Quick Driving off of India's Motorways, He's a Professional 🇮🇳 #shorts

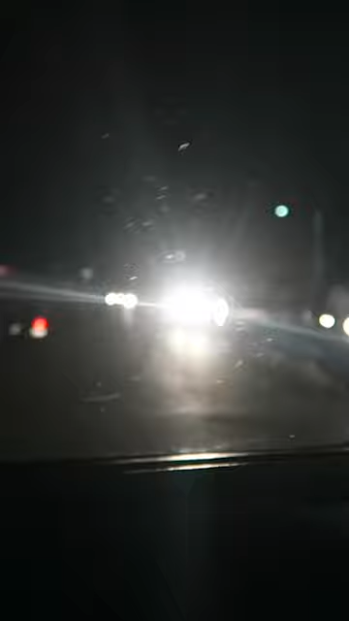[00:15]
We're driving it like 80 kilometers an hour down single-lane roads Did you get that yeah,
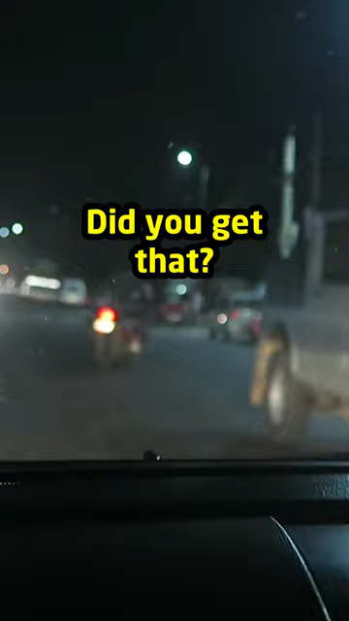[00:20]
we're gonna get in in 20 minutes from now, so yeah, we're pretty close We've got 28 minutes